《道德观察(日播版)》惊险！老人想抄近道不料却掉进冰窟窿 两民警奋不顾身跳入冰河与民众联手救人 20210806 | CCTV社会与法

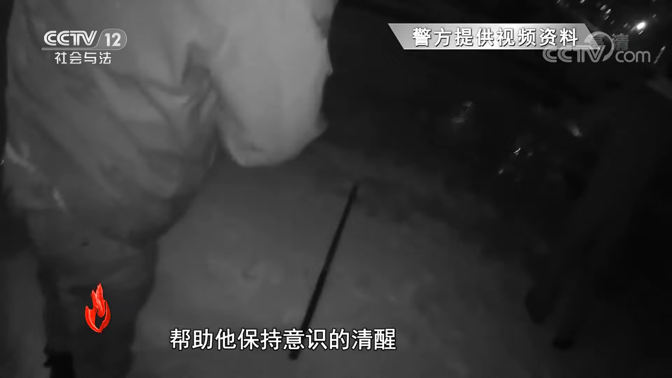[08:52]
就在这时，民警发现老人有渐渐向下滑的趋势。
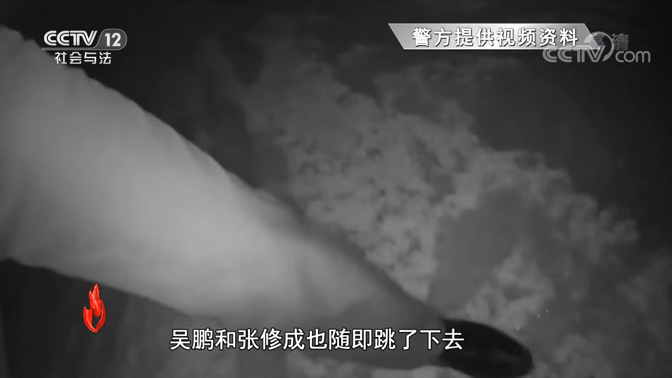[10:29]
让所有人感到意外的是，吴鹏和张修成也随即跳了下去。 他们三个下去的那一瞬间，我当时是其实心里是比较慌的，